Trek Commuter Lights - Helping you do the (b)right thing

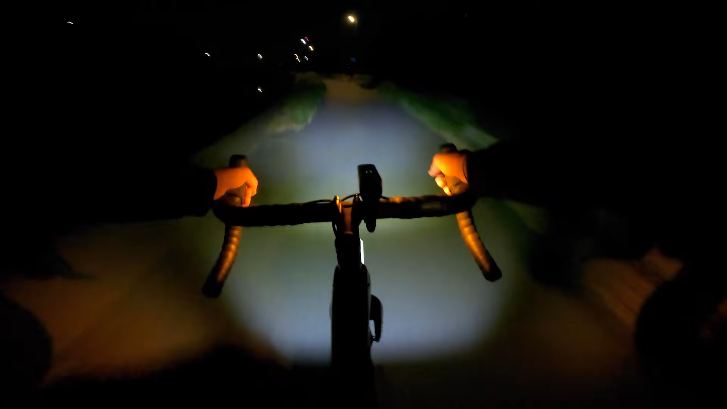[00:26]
Just like the headlights on a car these super powerful